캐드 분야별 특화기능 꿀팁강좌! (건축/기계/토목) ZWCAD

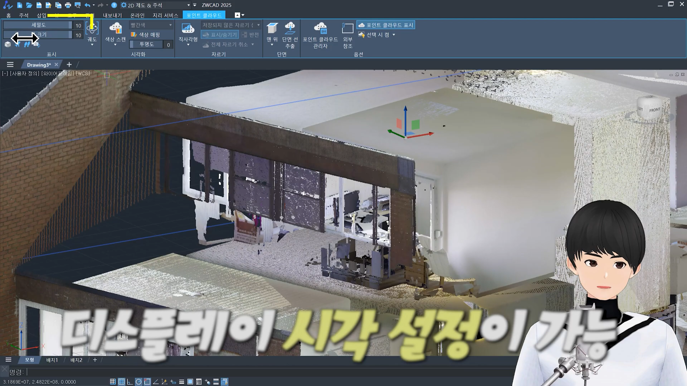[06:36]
시각 설정이 가능합니다 값을 올려주면 좀 더 선명한 결과물을 볼 수 있겠죠?